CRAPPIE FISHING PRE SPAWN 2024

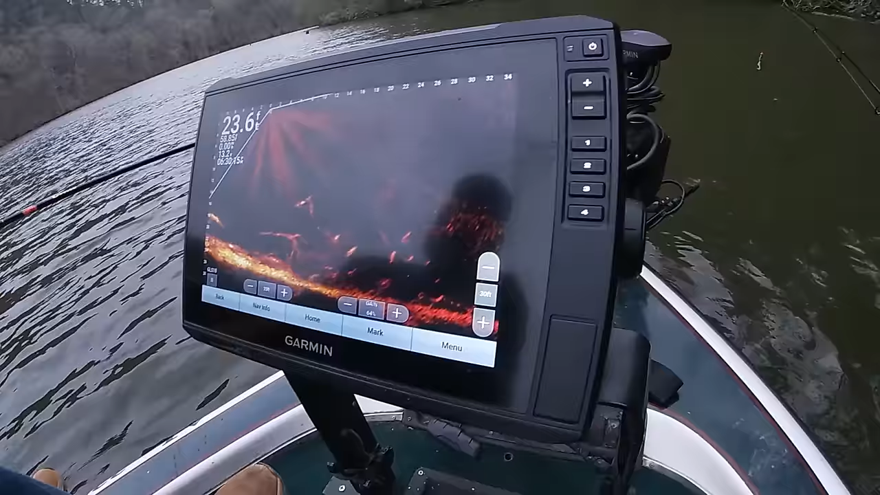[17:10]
You see a jig? No, I know bite works here.
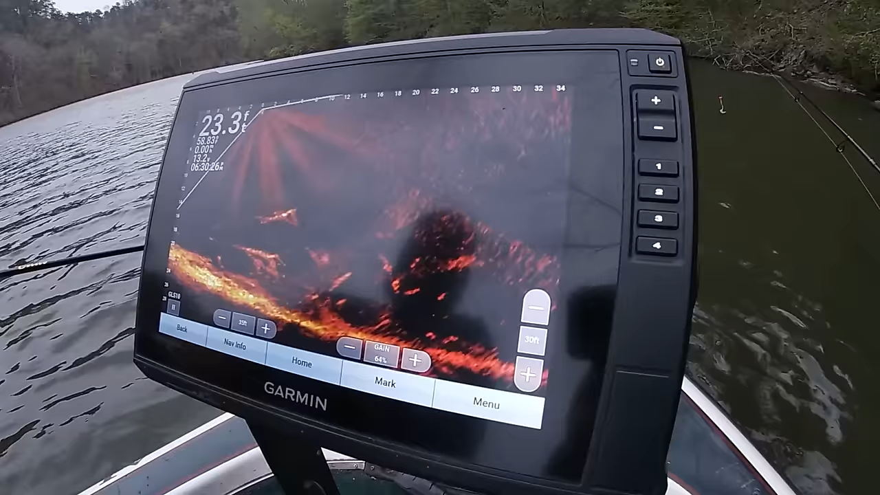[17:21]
I seen it pull up to a limb just got it jigs right here. Yeah, I seen it. No, one thing, since we put these wire hooks on there, we hadn't lost a jig. Nope. Just pull it loose. He's right there. See it. Yeah, pull it loose.
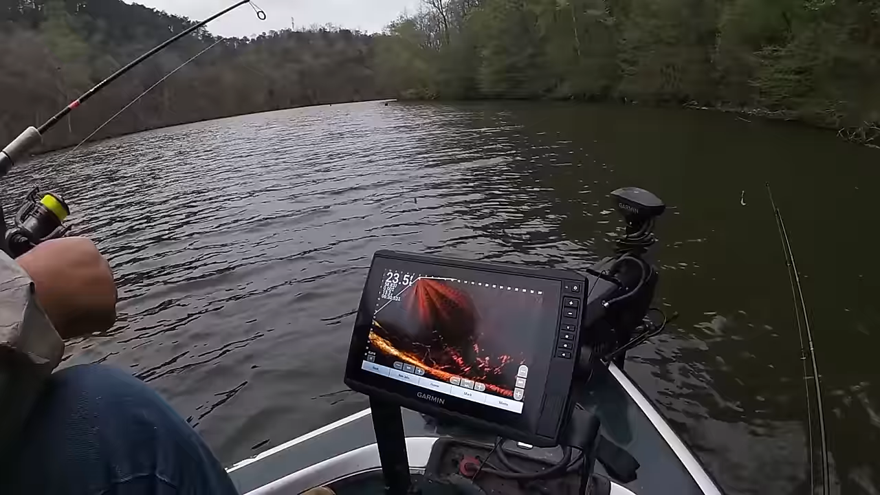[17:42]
You have to bend your hook back a little bit, but. Didn't even bend. Come up. Oh, it didn't bend. What you going for? Them right one there? One more.
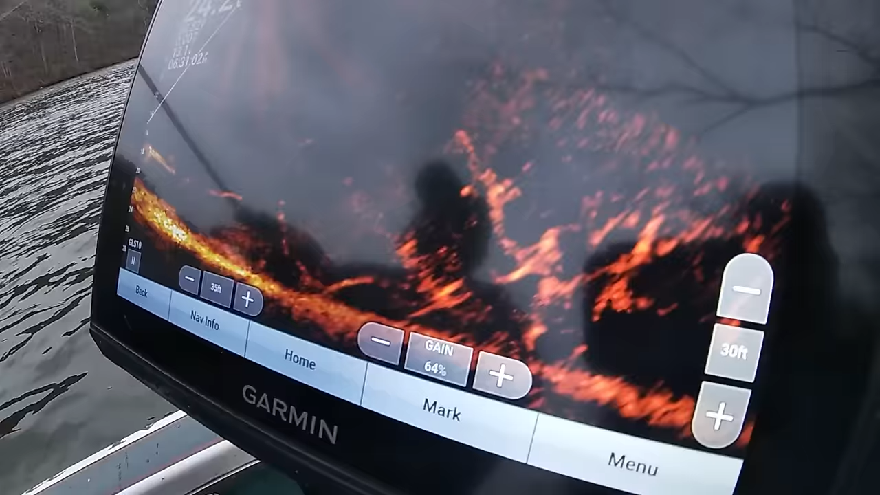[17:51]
Huh? Them two or three that's right there? Yeah, I'm ready to get out of here. Well, let's pull up here to the other spot. We gotta let go. I've had the motor on all the time.
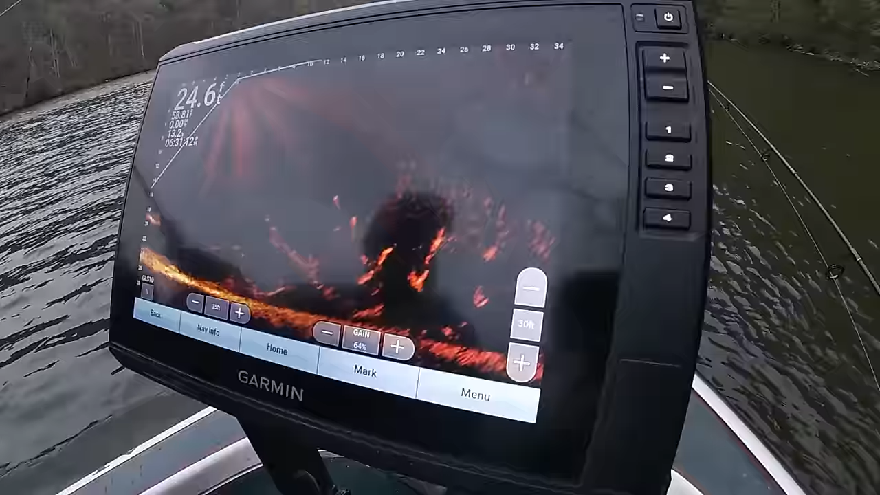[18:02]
So I just let you talk about it.
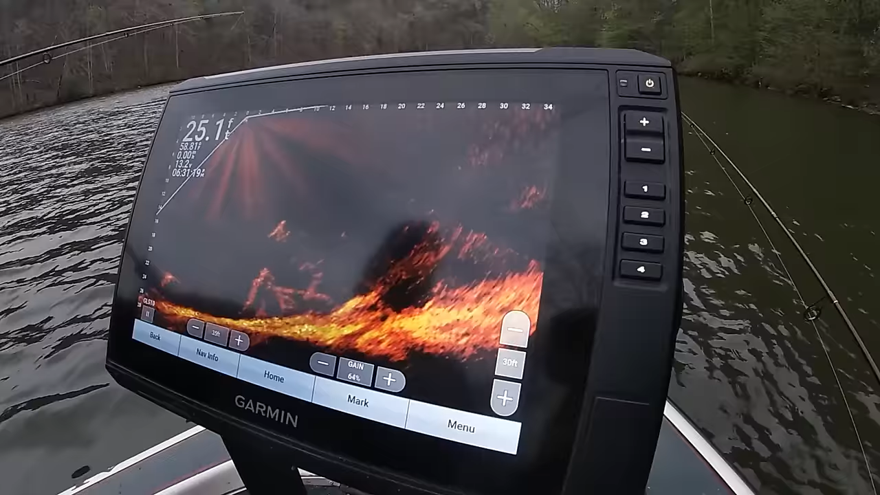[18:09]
Look, there was something over here the other day.
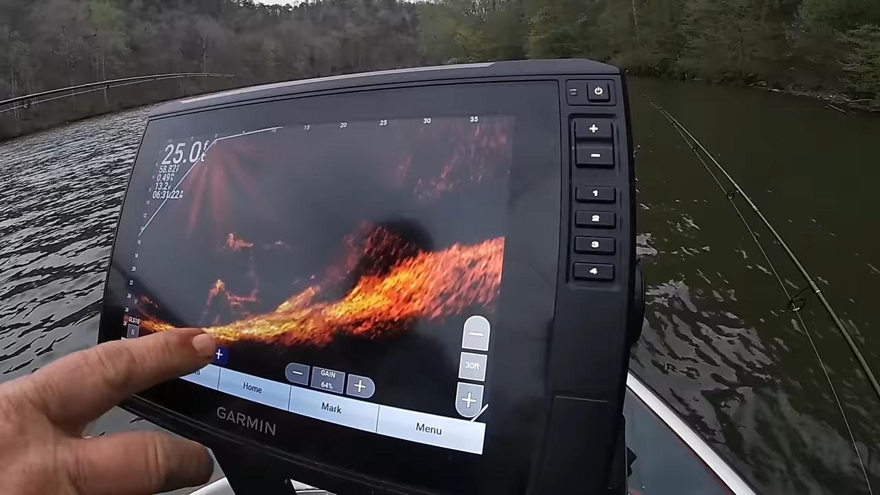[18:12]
Let's eyeball it and see what's over. Yeah.